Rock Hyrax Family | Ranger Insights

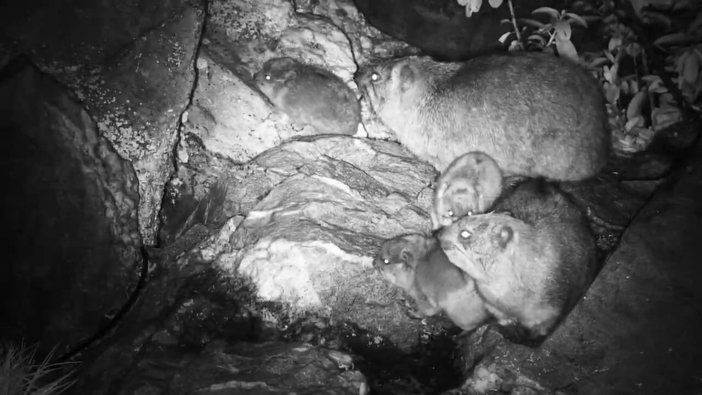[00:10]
Babies are usually born around the wet season, so we are likely looking at baby dusseys that are quite young, maybe even a month old or less. One of the babies is busy chewing. Baby dusseys begin eating a variety of vegetation when they are still very young, even though they are only weaned around 5 months old.
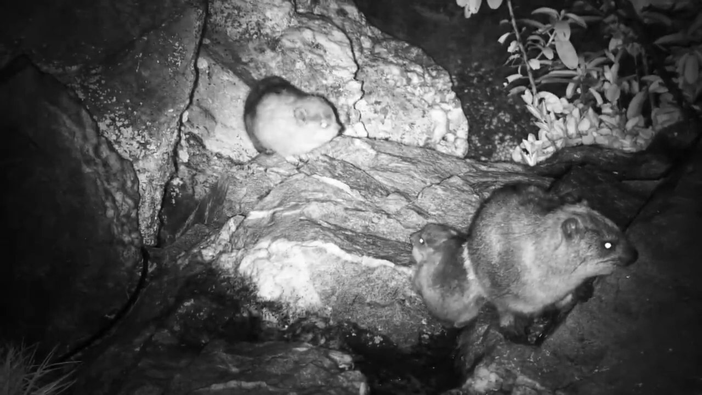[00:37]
In fact, rock hyraxes, or dusseys, are very well developed at birth. They are born fully furred and with their eyes open. This makes sense considering that they spend a long time in the womb for a mammal of this size, about 7-8 months.
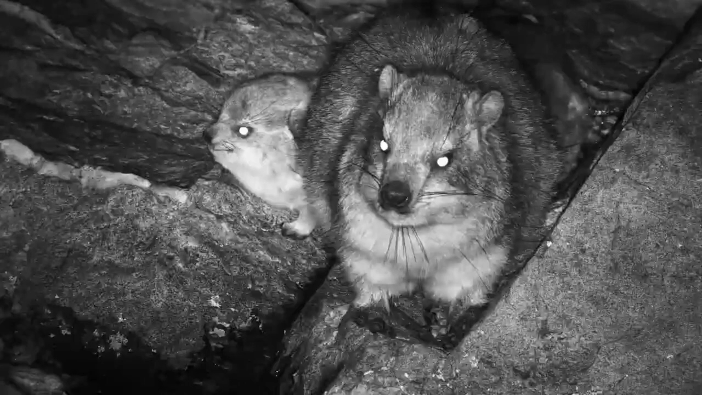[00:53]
These little mammals aren't very good at thermoregulating. So they spend a lot of time huddled together. Especially the little ones, who lose heat very easily. The babies seem to have found a solution to their thermoregulatory problems, though. The zoomies and a bit of mum's milk.